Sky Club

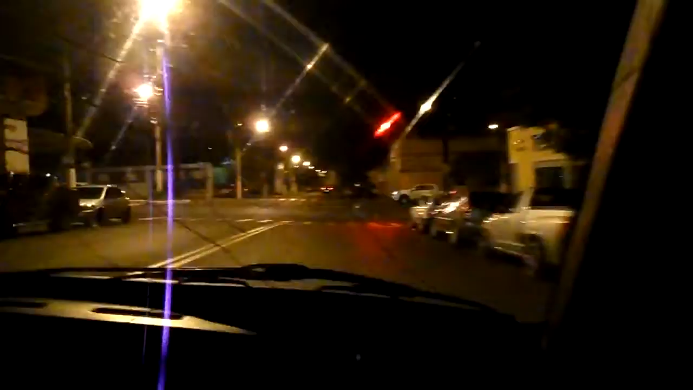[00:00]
É, costa lá. Vixe, tá muito na esquina aqui, ó. Não vai dar pra encostar.